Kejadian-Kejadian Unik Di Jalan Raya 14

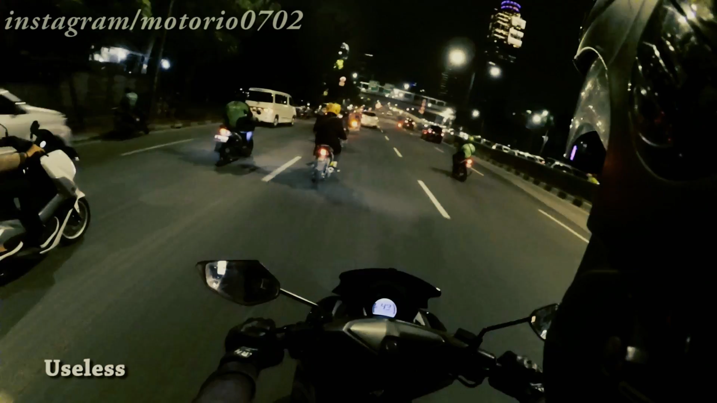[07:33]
Motor dilarang menggunakan ini. Ada larangannya sih, tapi ya bisa dilihat. Useless banget peraturan.